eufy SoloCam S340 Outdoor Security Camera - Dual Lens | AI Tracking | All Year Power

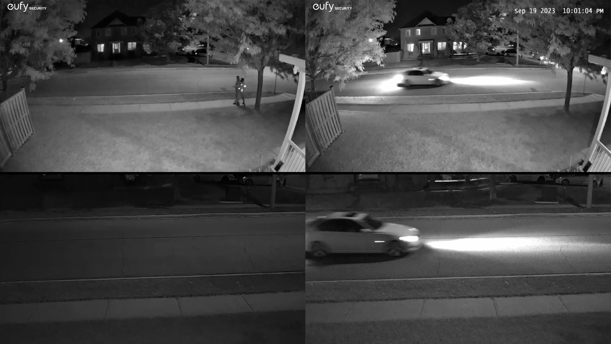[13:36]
Night vision video was also very capable on here,
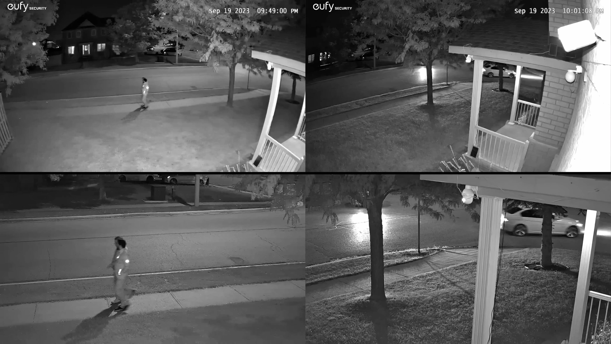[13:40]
and it didn't matter if I just had it to kind of like the black and white mode with no ambient light around,